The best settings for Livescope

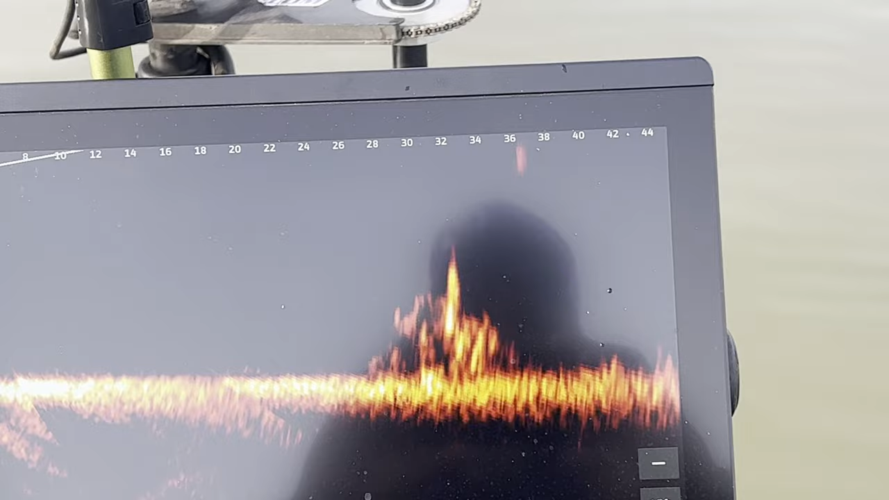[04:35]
where are you oh that's a good one i might have to get the net for you
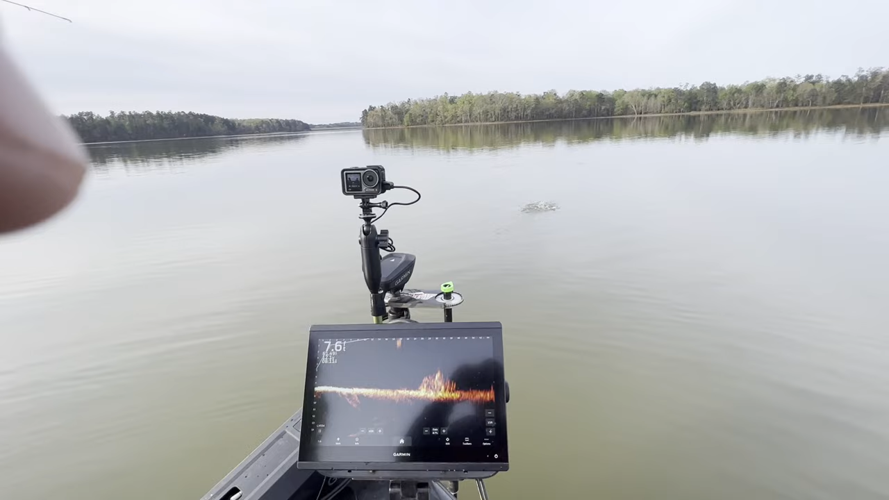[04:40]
come up and just smoked it
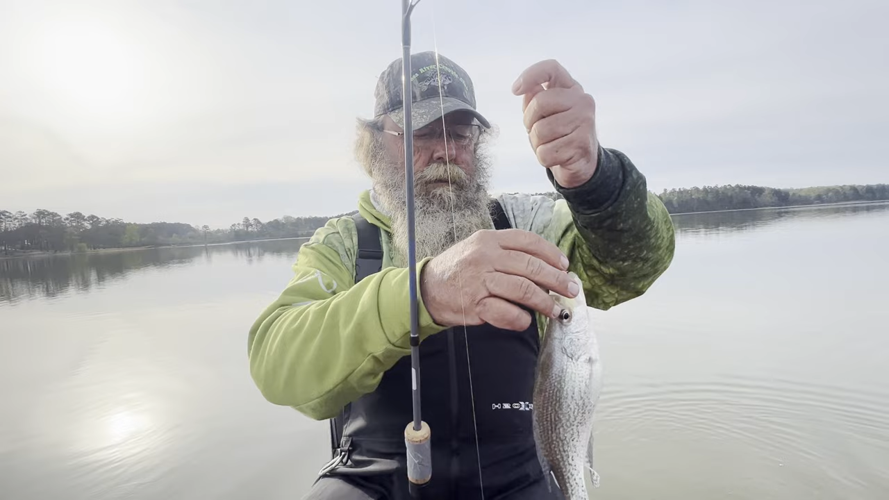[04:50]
but there's female ain't it yep i bet she's in there trying to spawn with all them males
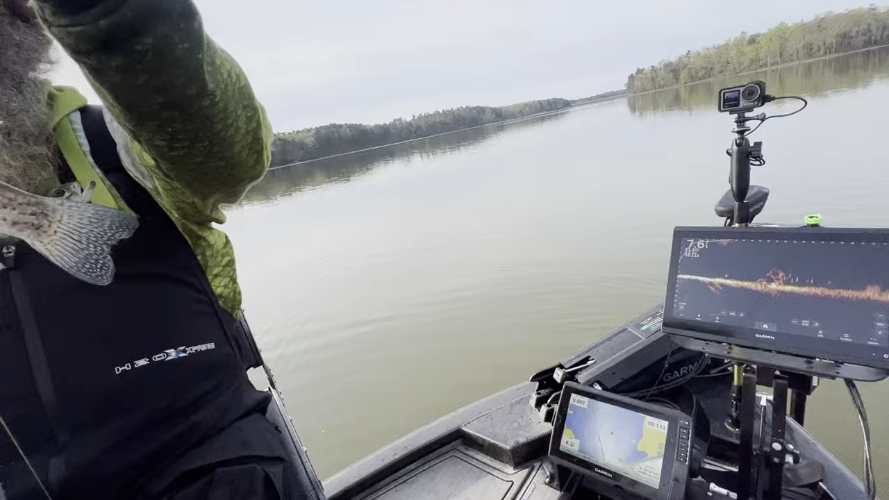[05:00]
because that thing is absolutely loaded down right there all them little dots
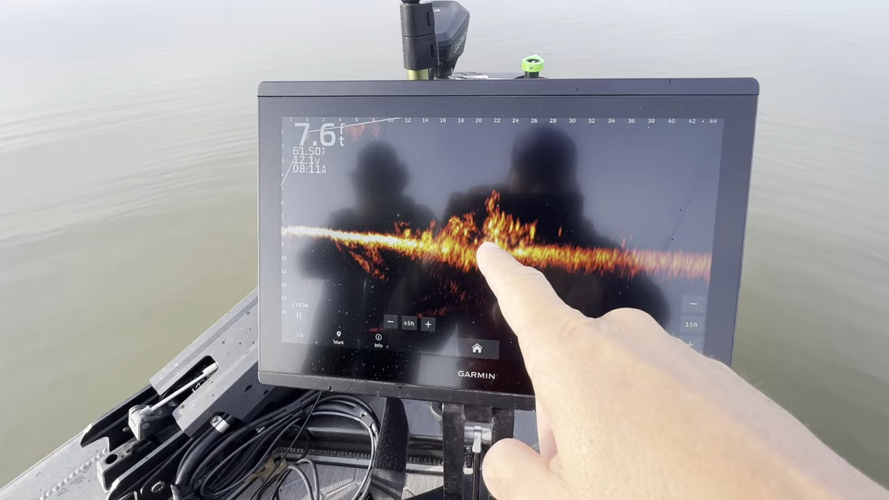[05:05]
On screen: depth 7.6 ft
in there is all fish and we're looking 45 foot out 15 foot
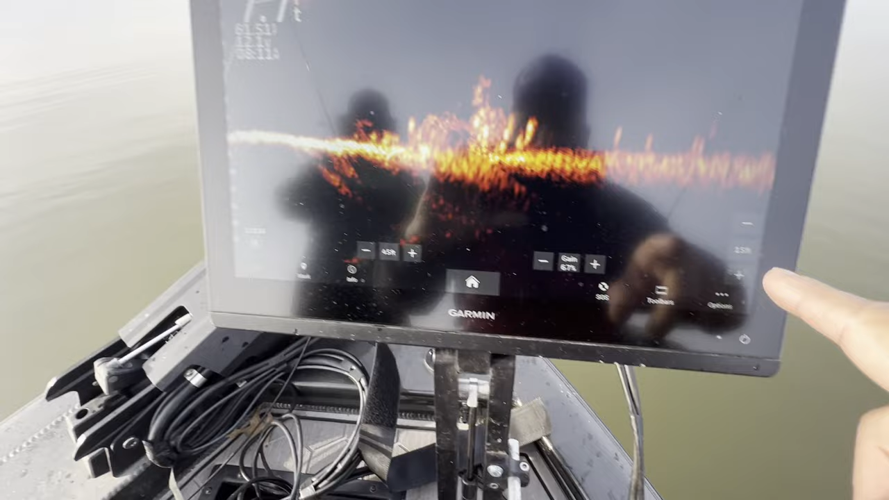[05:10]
deep even though we're only in eight foot of water i don't like bringing this up any less than
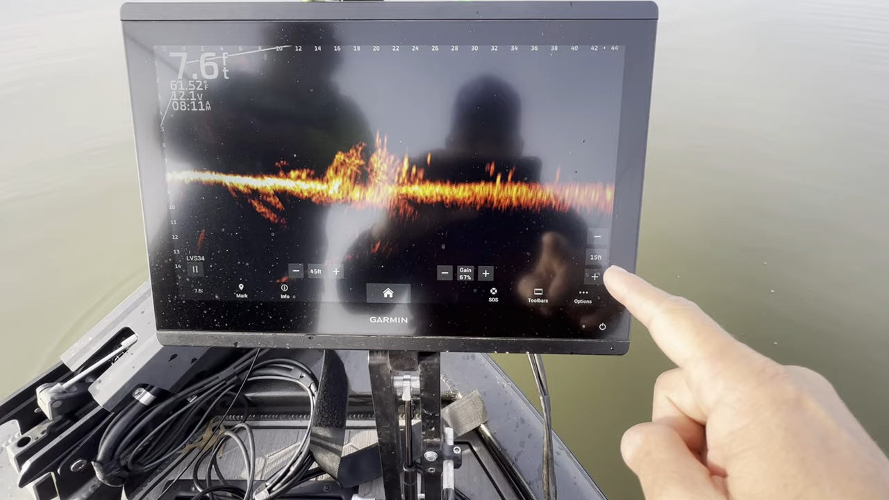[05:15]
On screen: depth 7.6 ft
15 feet it starts getting all distorted then you can't see what you're looking at so
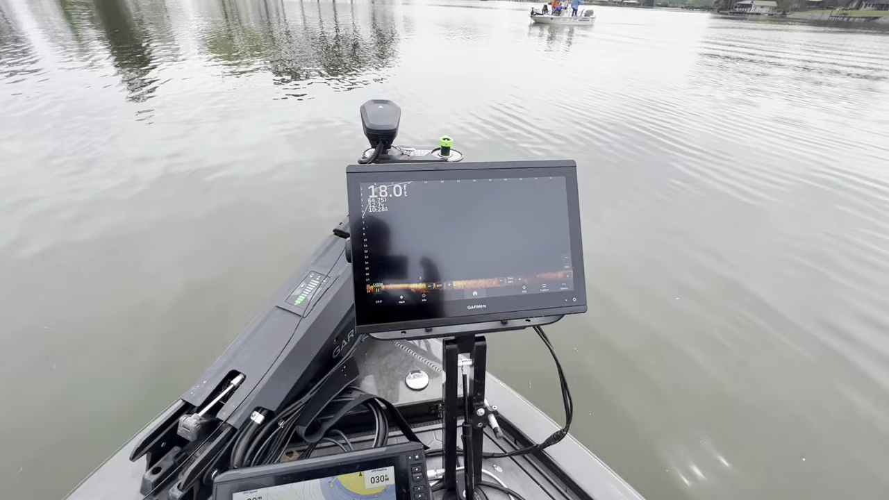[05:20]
when you go to grenada and you need to get in muddy water all you have
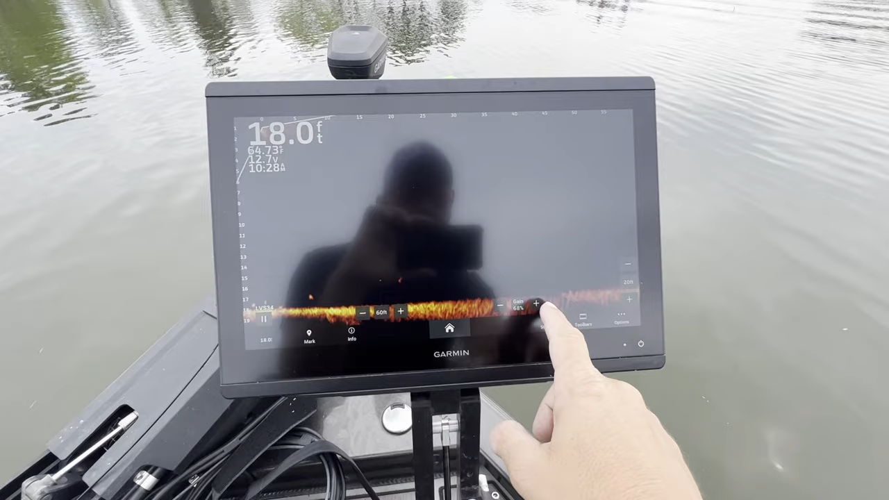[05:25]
On screen: depth 18.0 ft
to do is turn your gain up to about 76 percent that's the only button
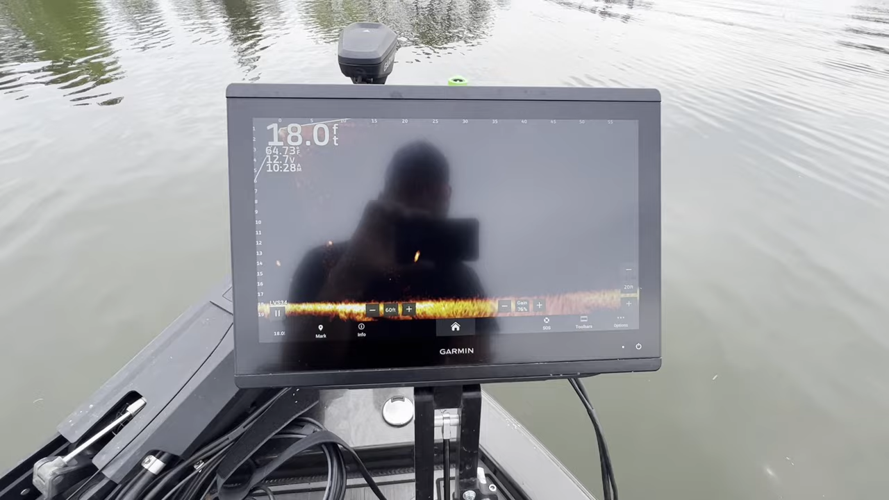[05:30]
On screen: depth 18.0 ft
you're going to end up having to touch in murky water sometimes you have to turn your color
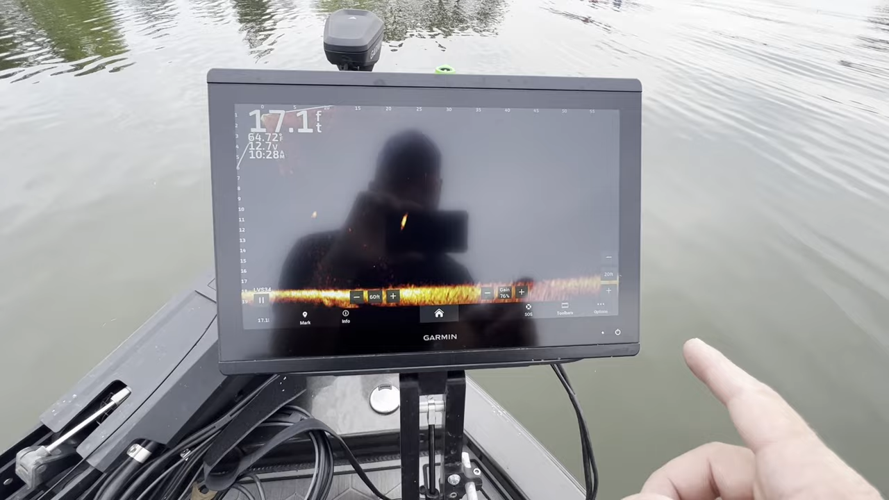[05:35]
gain down just a little bit about 10 and murky if it's got a lot of pollen coming up in it
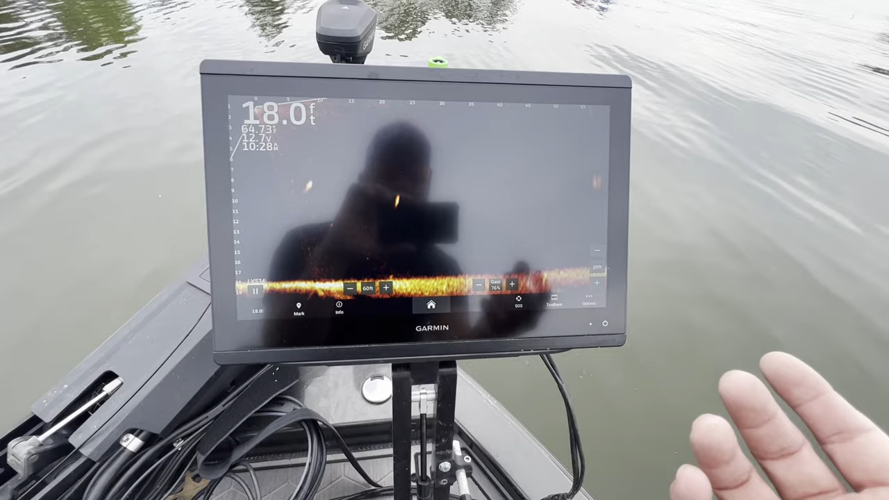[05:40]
On screen: depth 18.0 ft
but all you have to do is touch right there there's your gain adjust sonar setup appearance there we go color gain in muddy water i'll be running about 68 percent so i'll just touch that i'll pull it down to 68 percent and i am
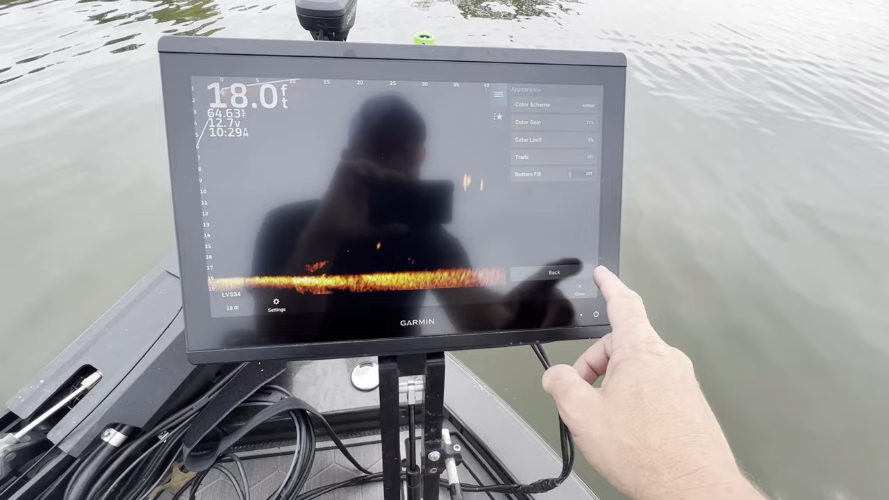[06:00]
On screen: depth 18.0 ft
all set for muddy water there are really only two adjustments that you need to make for muddy water and that's it your